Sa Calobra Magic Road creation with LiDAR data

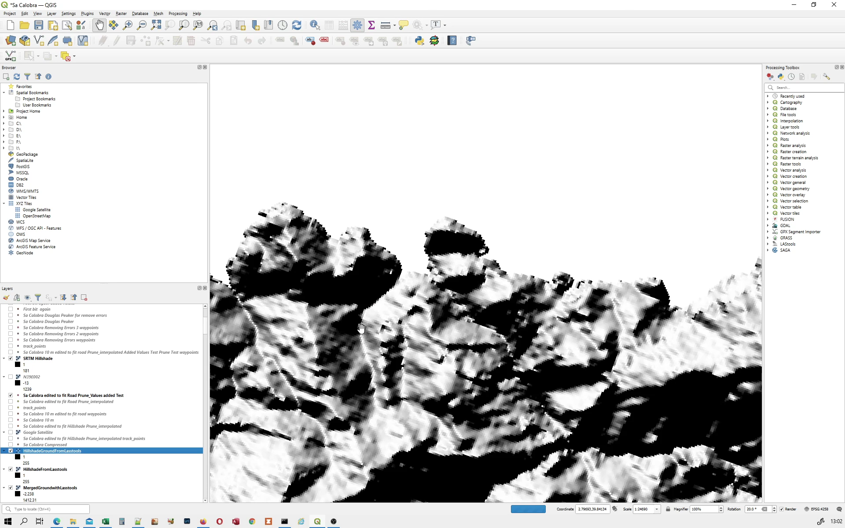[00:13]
Okay, hello everyone. Here's a quick look at my Sacralobra Magic Road with elevation data generated from LiDAR. And the first thing I'm going to show you is the alternative, and that's the Shuttle Radar Topography Mission.
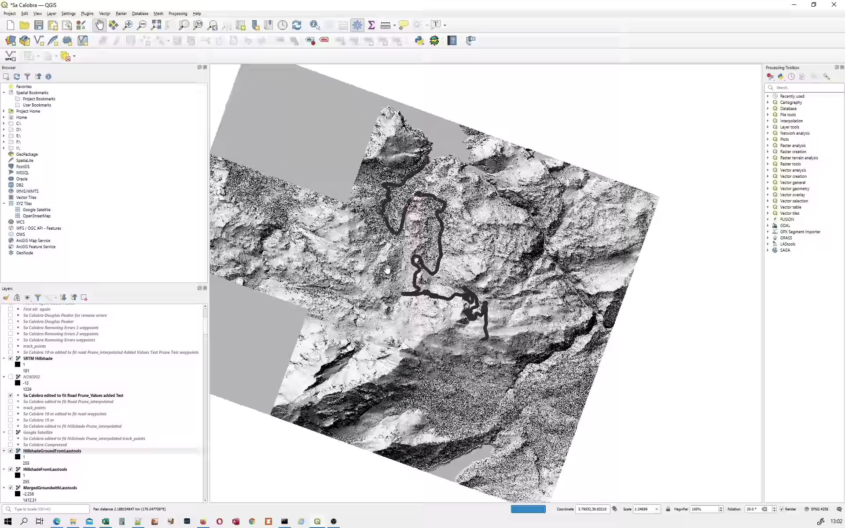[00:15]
And I'm going to zoom out here and show you that this is very low resolution data, 30 by 30 meter squares.
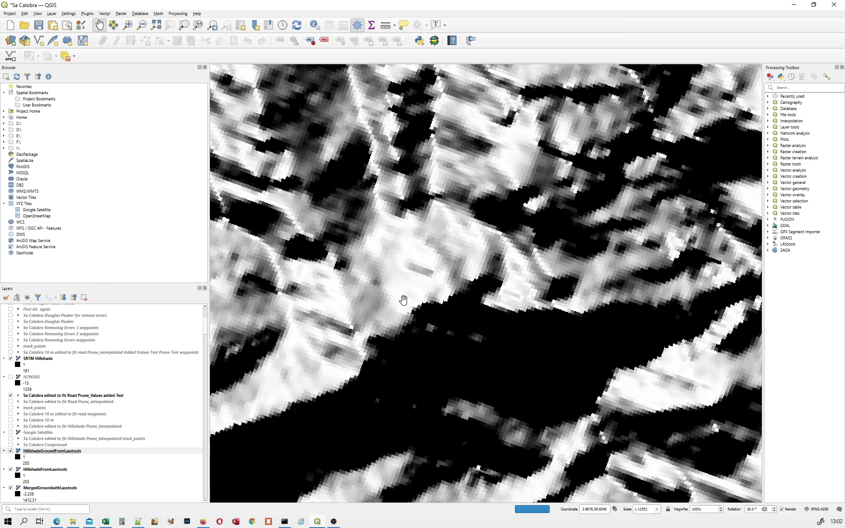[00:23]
It's impressive if you look at the whole world, but if you zoom in, it's just not enough for our purposes.
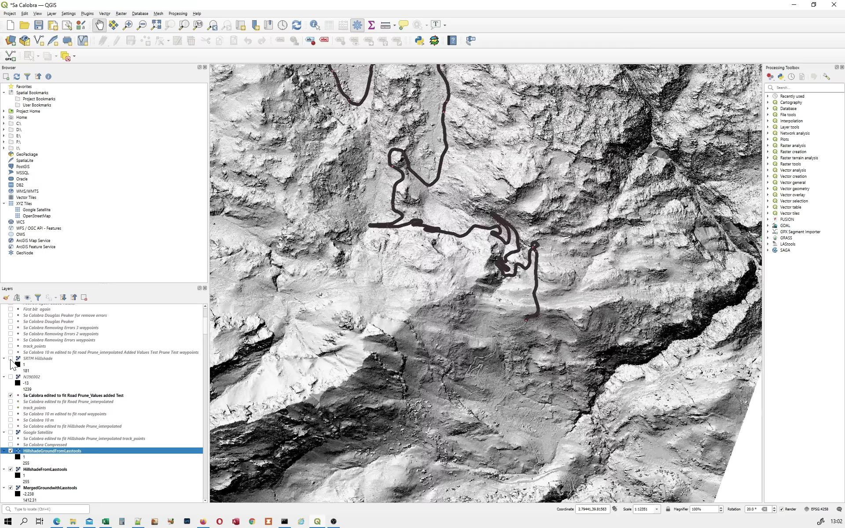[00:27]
And the reason I'm showing that is because that's the elevation basemap that is used for things like,
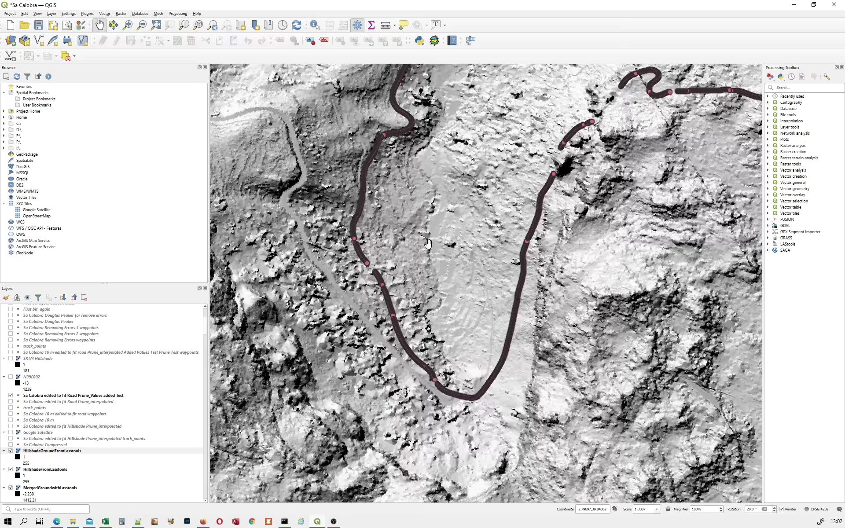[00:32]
or a very similar elevation basemap is used for ride with GPS. And it was what Strava used, but Strava's refined it, and you'll see how successful they were with that later on. And here we have the LiDAR, and the problem with the Spanish LiDAR, it's got a very low point density.
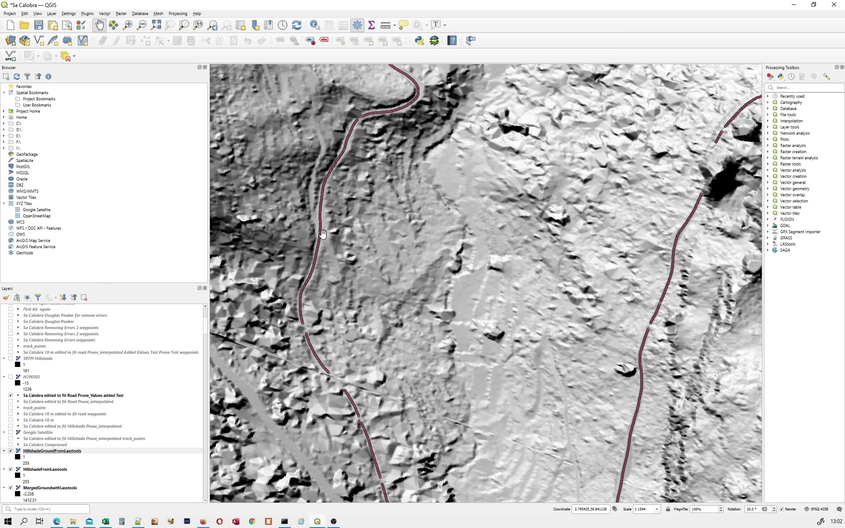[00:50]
So although I've managed to sample this so that we've got quite reasonably high resolution, it's nothing like what you saw with my Mount Hood Magic Road. And what I can do is I can just take off the ground view, and you can see the surface view. And these are the photons returning first.
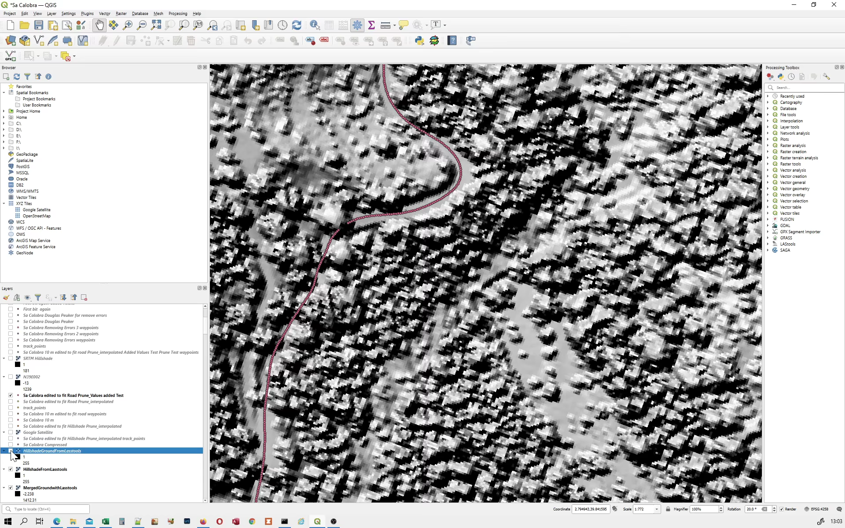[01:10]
And so they've hit the tree canopy, and you rely on a large number of photons getting through.
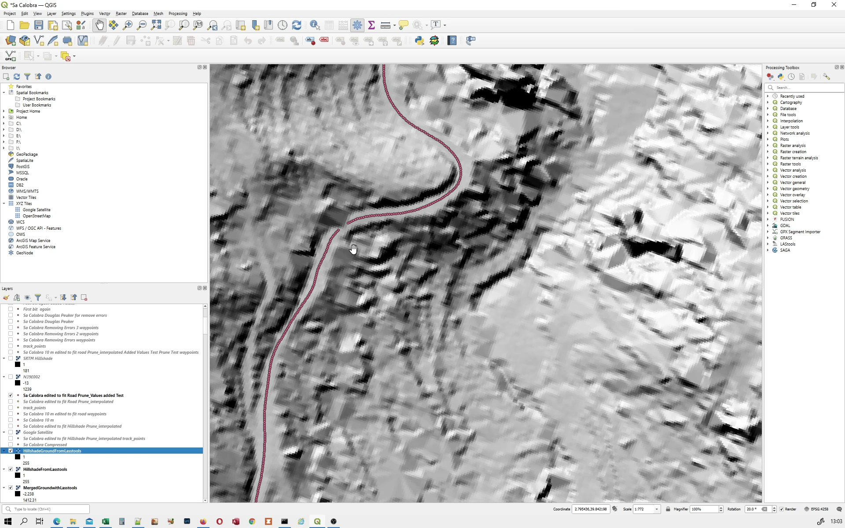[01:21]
And there has just been enough for them to get through a lot of the tree canopy and demonstrate the road. So we have a road, and we've sampled data from that road.